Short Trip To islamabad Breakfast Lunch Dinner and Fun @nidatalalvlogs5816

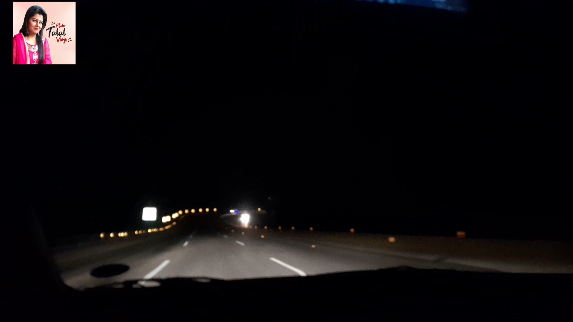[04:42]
अच्छा बिल्कुल, अच्छा इस तरह तो नज़र आ रहा है ना, फिर भी हमें पहाड़ इसमें कैमरे में बिल्कुल भी नहीं नज़र आ रहे, लेकिन पता तो चल रहा है ना। कुछ आम छुप गया बादलों में, पापा पास चलो, वो छुप गया, आप रही है ना? इसकी वो
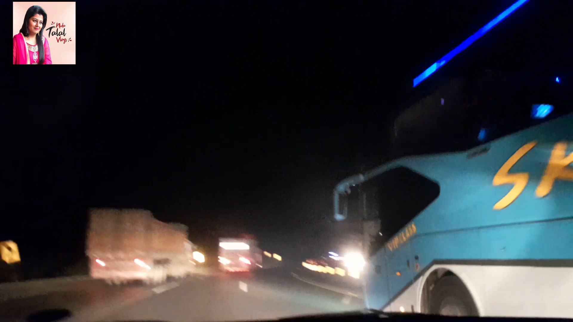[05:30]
हाँ 11 बजे के बाद तो इसलिए ट्रक जाता है पीछे भी बहुत ज्यादा हाँ ये बसों वाले तुम